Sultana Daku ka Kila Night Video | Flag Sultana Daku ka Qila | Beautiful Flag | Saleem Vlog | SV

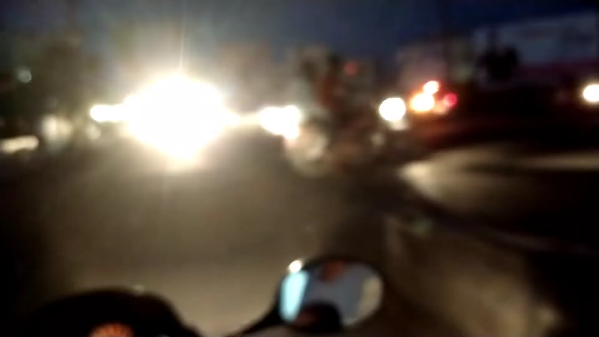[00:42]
के पास कि जो कि काफी गालिया आ रही जा रही है यहां
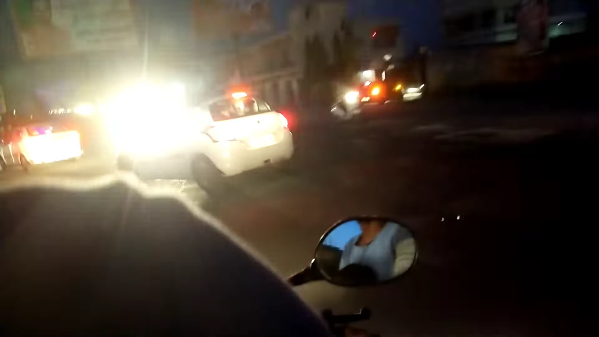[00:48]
कि तुम
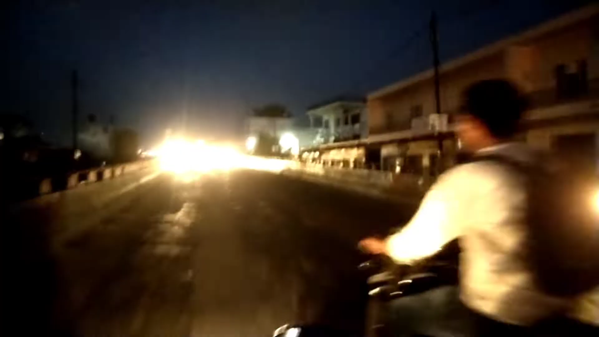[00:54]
जा रहा हैं फ्लाइओवर के उपर से तिले की और जाते हुए
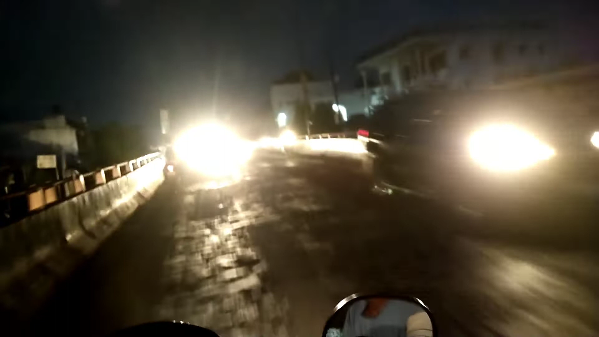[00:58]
तो हम गयानी जब से महाँ पर लाइटे लगी है और किकने खुक्तर लाइटे लगी एक कि लिए पर वहाँ पर जा गई पते चलेगा तो हम यह फ्लाइओवर के उपर चल रहे हैं तो जली से लिए हम कोशिच करते हैं अपने सुच्ताना डाकूं के लिए पर पहुच जएगी
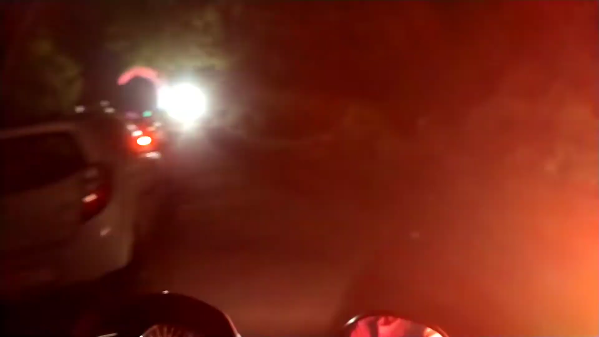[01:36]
पपलिक आ चुकी है यहां पर देखने के लिए